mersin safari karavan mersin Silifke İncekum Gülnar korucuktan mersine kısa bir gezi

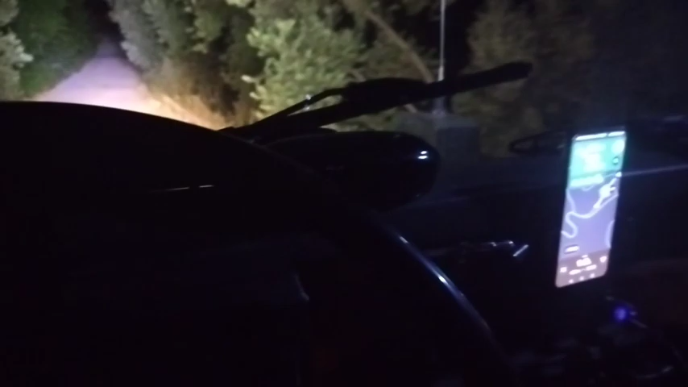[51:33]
Ortala. Sağ... Aa, bak. Ben sana dedim ortala.
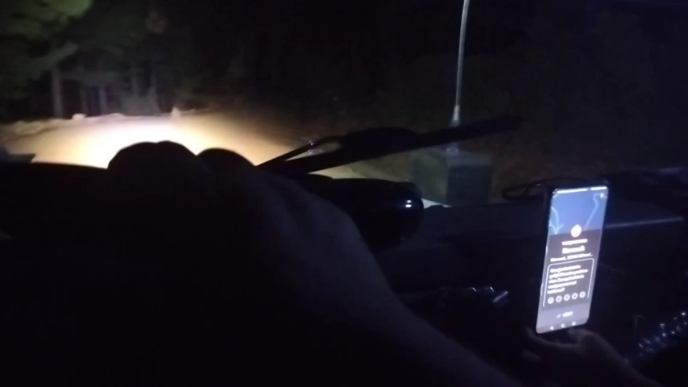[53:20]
Şimdi buradan döne döne yukarı çıkacağız. Döne döne.
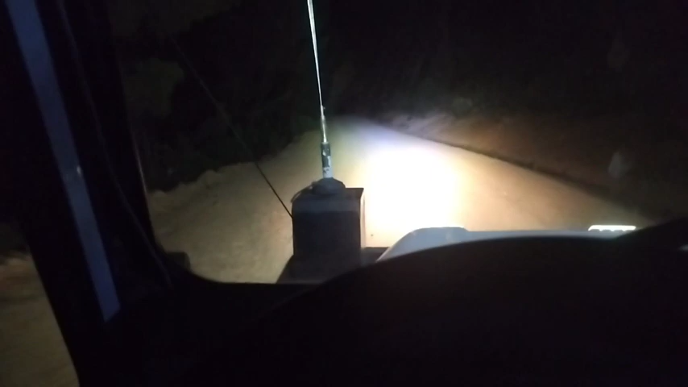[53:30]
En son geldiğinde Mercedes'in masa tortumu çıktı. Soğuk bir havaydı. Abim de onu taktı. Ellerimiz dondu. Babaannem, ben, Yıldırım amca böyle kaldıydık. Ondan sonra hiç bu yoldan gelip geçmedim abi. Yıllar geçti. Onun için biraz sebeplik ettiğim için şeyi açtım. Navigasyonu.
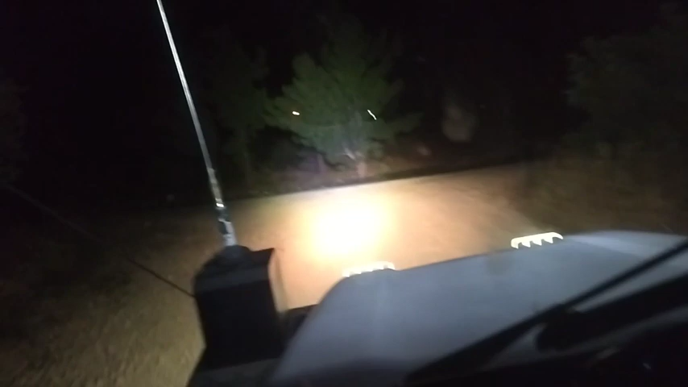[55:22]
Burası ne? Asfalt mı? Asfaltsa sola döneceğiz. Medeniyet!